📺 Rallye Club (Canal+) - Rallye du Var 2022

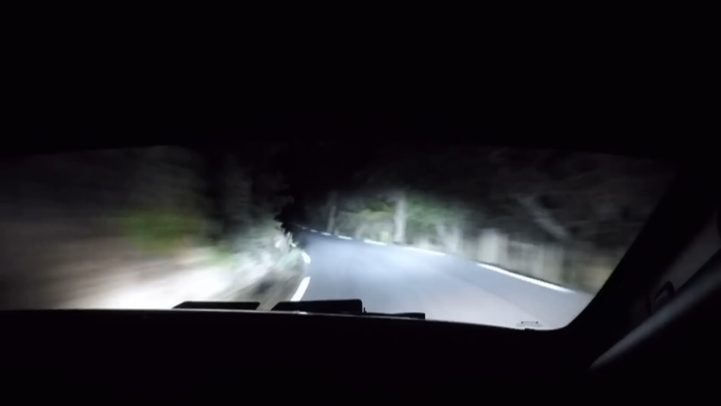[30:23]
50 mètres, gauche, il en droite, 6 cours, rase. Sous pression depuis le départ du rallye vendredi après-midi, Nicolas Siamin et Yannick Roche respirent un peu mieux. À la fin de la journée et après deux chronos de nuit parfaitement maîtrisés, ils comptent 30 secondes d'avance sur leur nouveau dauphin, Hugo Margaillan. 50 mètres, gauche 42, ferme léger, tout est bon, pression. 42, ferme léger, 50 mètres, droite 2-3, plus court tenir. Ça va, Laurie, 3 plus court tenir, oui, je pense, ouais. 3 plus court tenir, et droite 3 plus court tenir. Dans gauche 5 plus court, 30 mètres, gauche 3 plus court tenir, rase léger, sale.